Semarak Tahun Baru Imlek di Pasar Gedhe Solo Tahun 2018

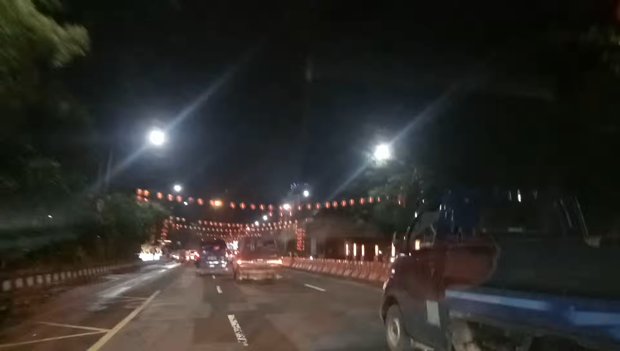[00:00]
Hai pemisah kapal ini suasana di kota Surakarta ini banyak lampian dipasang di jalan rayasan sama triyadi ini
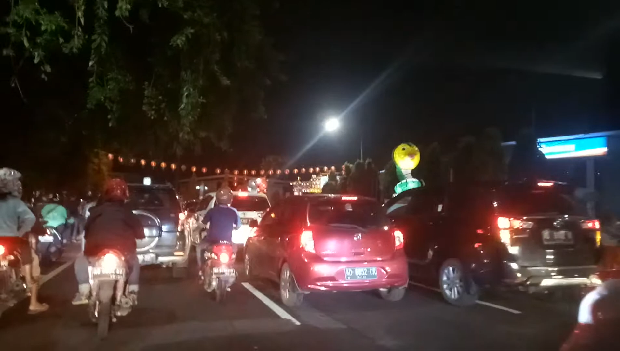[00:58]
di malam hari ini di bas motor mobil pada meraikan imlek ini ya
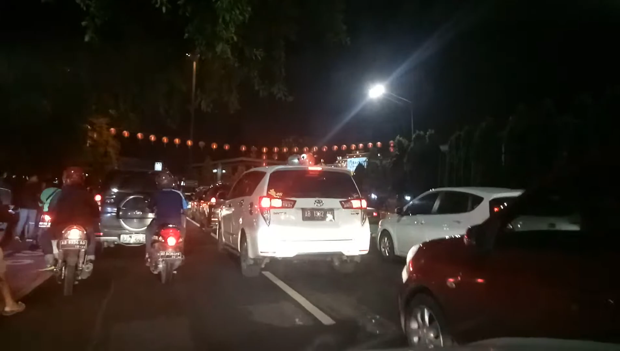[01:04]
hari tanggal 13 Februari 2018 hari ini sekitar jam berapa ini jam delang setengah 8 malam ini ya kebetulan kita ada perjalanan ke Karanganyar ini
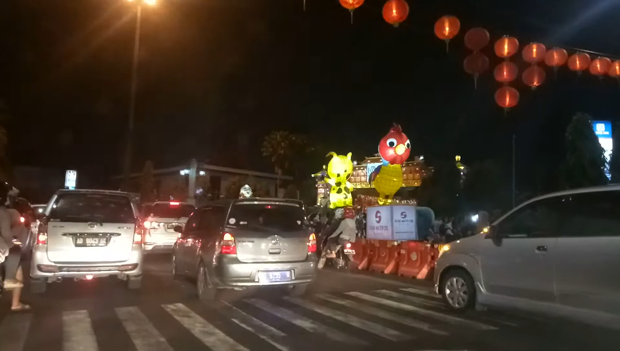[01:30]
ribuan masyarakat ini terkumpul ini ya di depan balik kota Sulawakarta merayakan imlek tahun baru selamat tahun baru imlek
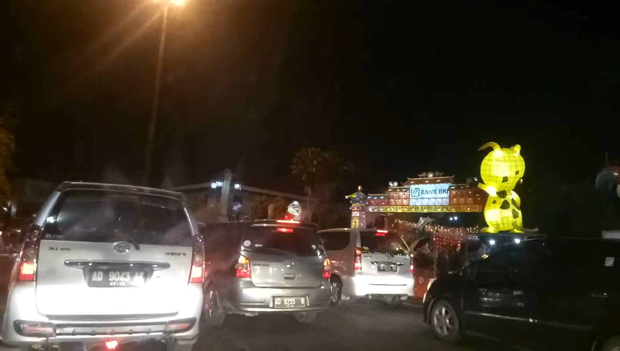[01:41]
2569 2569 tahun 2015 ini jalannya macet